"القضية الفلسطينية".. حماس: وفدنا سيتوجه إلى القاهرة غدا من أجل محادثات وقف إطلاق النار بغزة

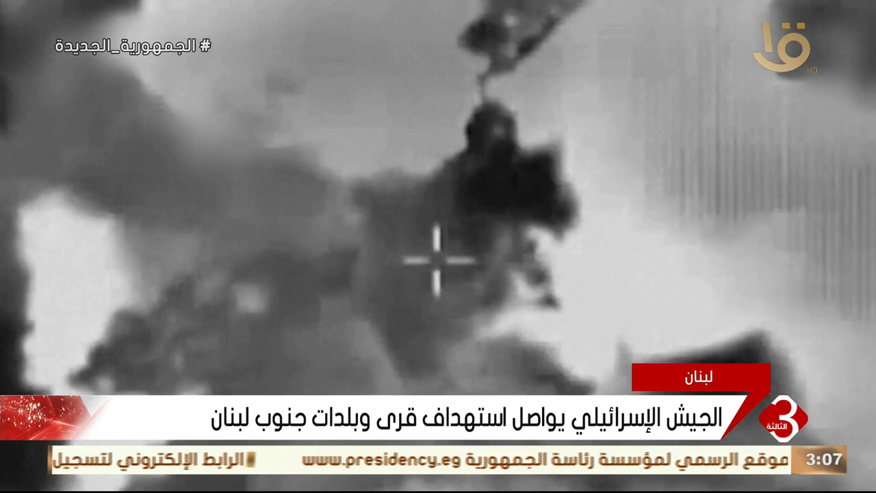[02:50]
استهدفا منزلا كما شن طيران الاحتلال غارة جوية على بلدة عيت الشعب بجنوب لبنان ما أدى إلى أضرار جسيمة بممتلكات وبنى تحتية ومنازل